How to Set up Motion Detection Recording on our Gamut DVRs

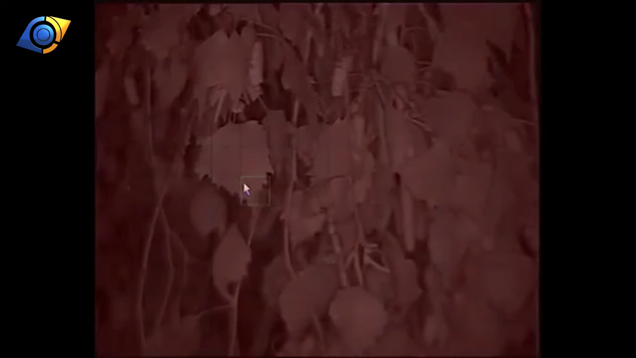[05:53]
so say um this was looking out into your garden and you were watching the path coming up to your house and there was a bush down in the bottom left hand corner here
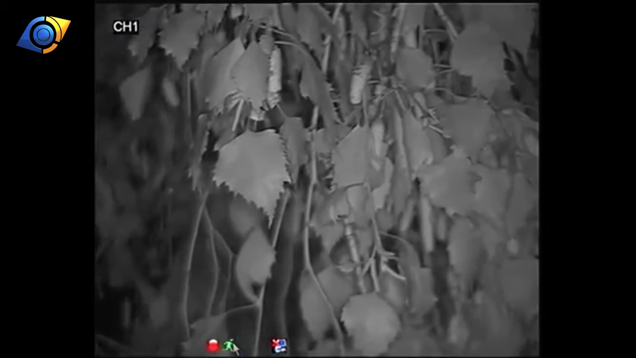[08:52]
red light come on to indicate it started recording um so yeah that's pretty much all there is to it so like i said uh the motion sensitivity you
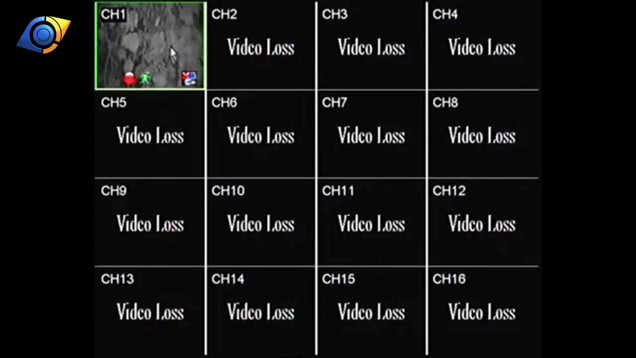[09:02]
might find that it it triggers quite a lot um or not enough so what we do to adjust those motion triggering just take a note of what camera it is
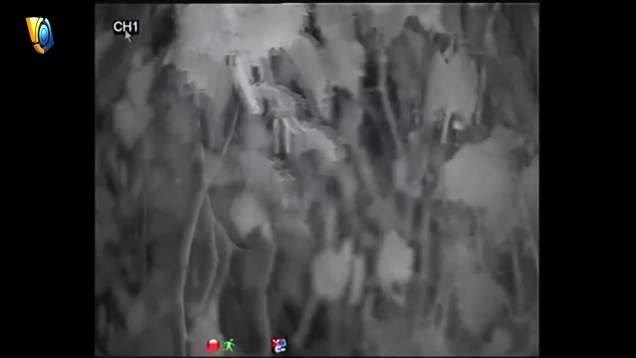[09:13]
that you want to play with and we want to right click twice go
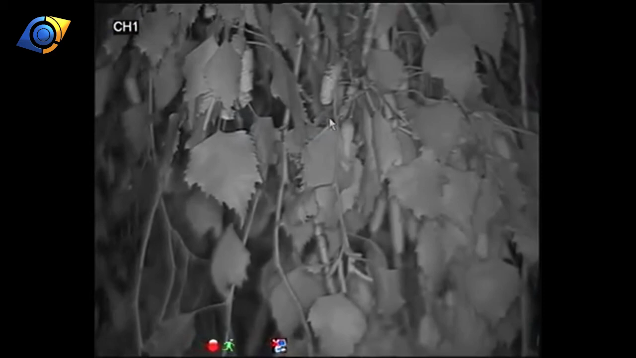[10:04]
um i'm not going to get much more here than that because i've got that pointing at a tree branch blowing around in the wind so um that's all there is to it